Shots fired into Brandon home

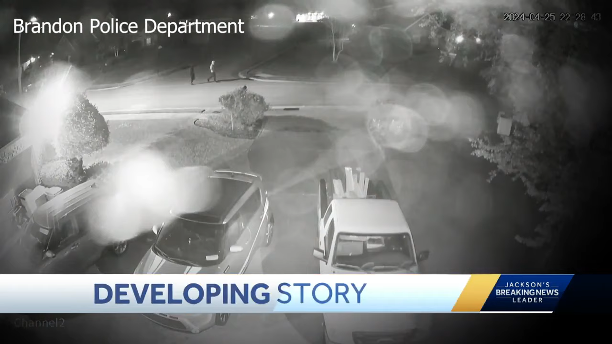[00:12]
They pulled out their guns, started shooting, and then ran away. Investigators say they found several shell casings on the ground and bullet holes on the exterior of exterior of the house. Police say that fortunately no one was inside the house during the shooting.